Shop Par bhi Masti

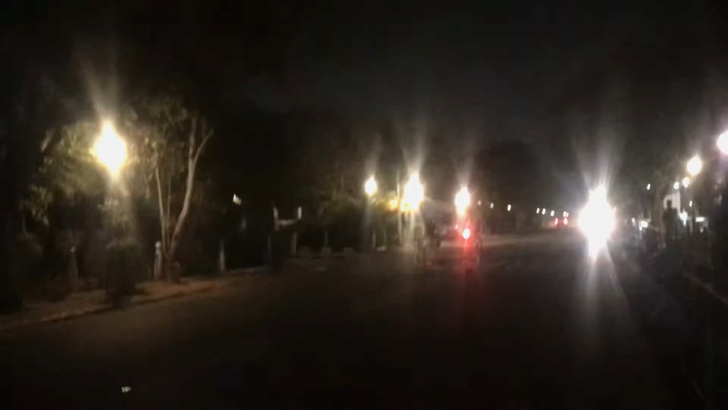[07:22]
और भाई यहाँ देखो सितारे, ऐसे लग रहा है ज़मीन पर उतर गए हूँ, क्योंकि हम घूम रहे हैं सिविल लाइन्स में जो कि बढ़िया इलाका है। तो अब यहाँ से बाहर निकलते हैं, बाहर शूट करेंगे ब्लॉग।